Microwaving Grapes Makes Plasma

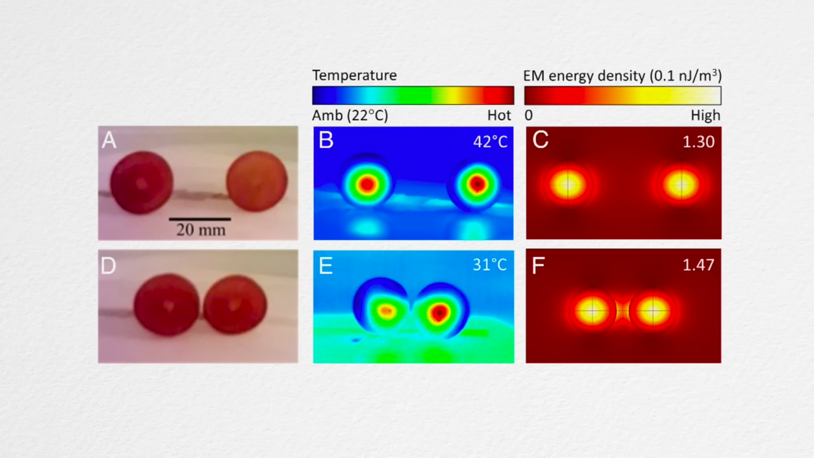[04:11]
The microwaves get trapped in the second grape too, and the amplitude is highest in the very center of the grape, and so the heating occurs most of all there. But if you move these two grapes close together, so they're closer than, say, a wavelength, well then you can start to get interactions between the electromagnetic fields in the one grape and in the other. And in fact, if you get the grapes touching, then the greatest electromagnetic field actually occurs at that contact point between the two grapes.